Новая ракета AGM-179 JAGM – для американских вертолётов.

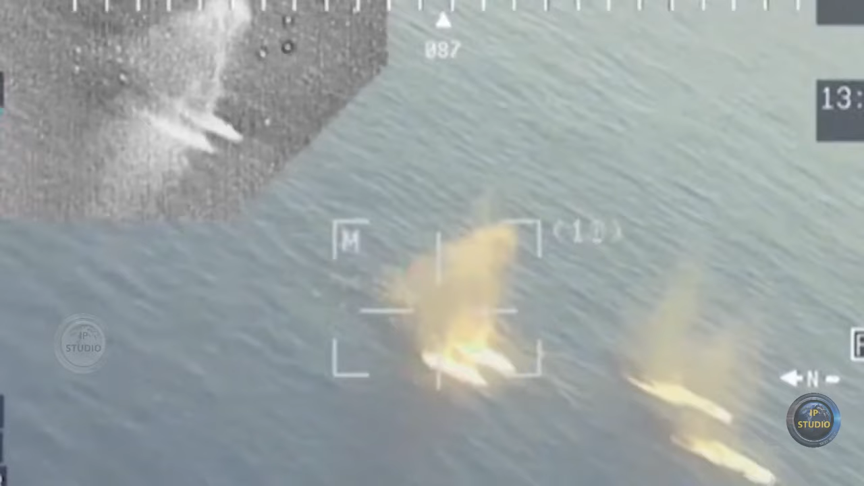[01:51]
захватывает цель на расстояние от 500 метров и может поразить её на расстоянии до 8 километров.